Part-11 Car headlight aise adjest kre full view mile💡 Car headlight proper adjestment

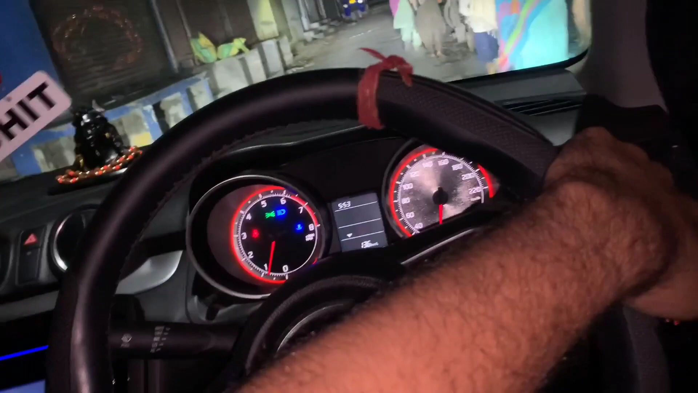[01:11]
रिस्पोंस आ यह देखे हमने low beam कर दी है और अब भी काफी अच्छा आ रहा है देख सकते हैं काफ दूर तक मुझे दिखाई दिया रहा है रोशनिक्स की काफी जाज अच्छी आ रही
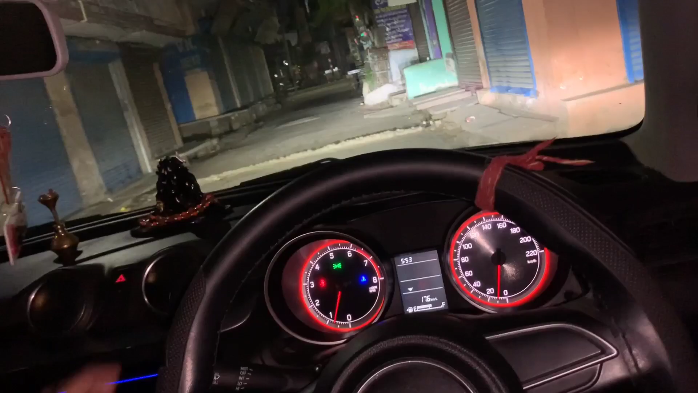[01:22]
है अभी थोड़ा सा रागे चलता है थोड़ा सा स्पीड में दिखाएंगे तो हाई भी मोर्लों को यह